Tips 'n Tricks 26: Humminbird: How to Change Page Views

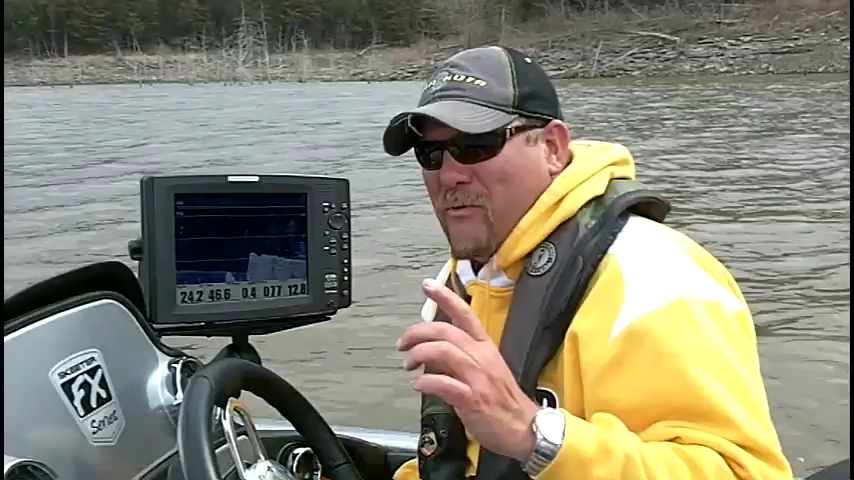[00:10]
Welcome back to another Tips and Tricks and this is Doug Varenberg and today I'm going to show you one of the things why I feel Humminbird is simply clearly better. It's the ease to split from one screen to the next screen.
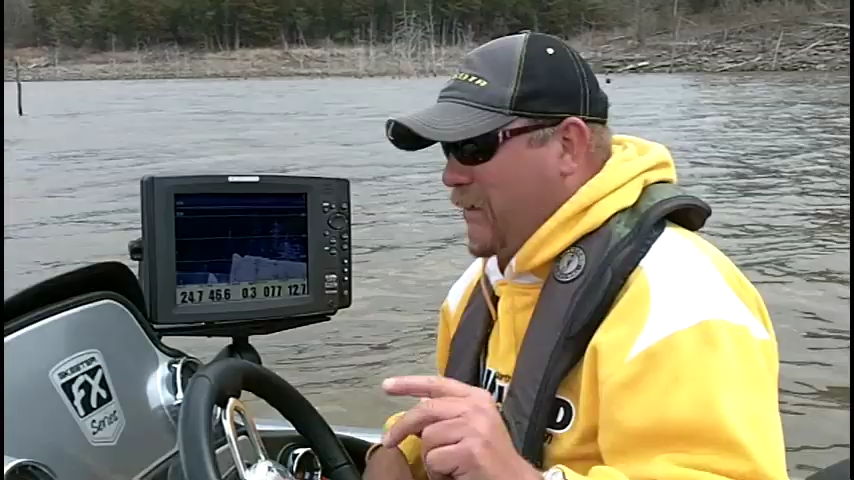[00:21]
It only requires learning two buttons, the view button and the exit button. View will page forward, exit will page backwards. So if I click down imaging I'm on down imaging side imaging. If I click again I'm on down imaging 2D sonar. If I click again I'm on my three-way split side imaging down imaging 2D sonar.
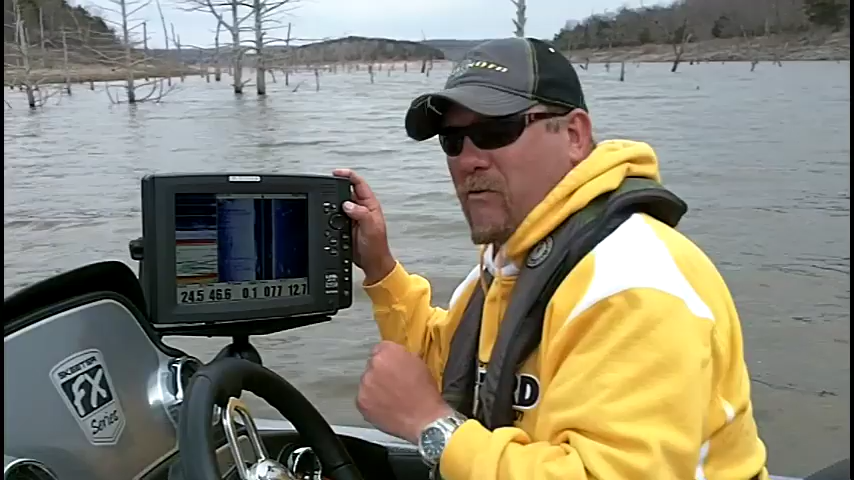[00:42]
One more time we're full screen side imaging. Full screen 2D sonar. 2D sonar zoomed in basically this zoom box is what the 2D sonar is zooming. One more click and I've got my 200 kilohertz on one side, my 83 kilohertz 2D sonar on the other side. One more click I'm at side imaging with 2D sonar.
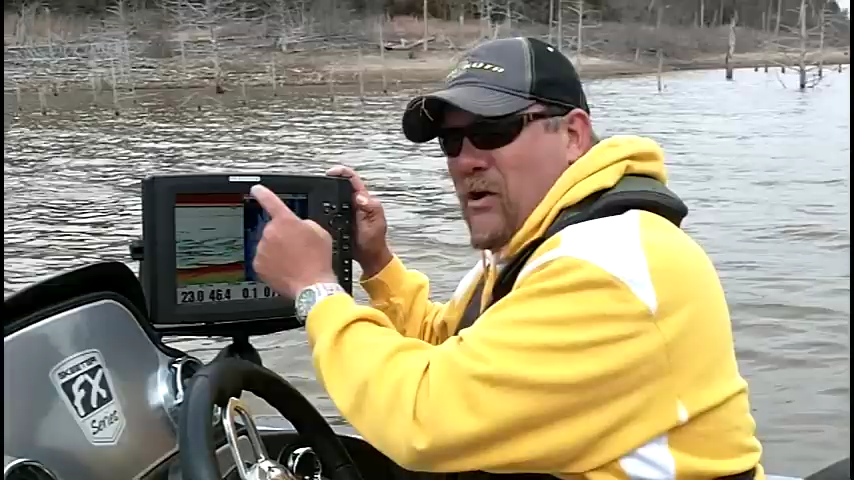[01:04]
One more click now I'm at my basically my view screen where I can view my screen snapshots or my recordings.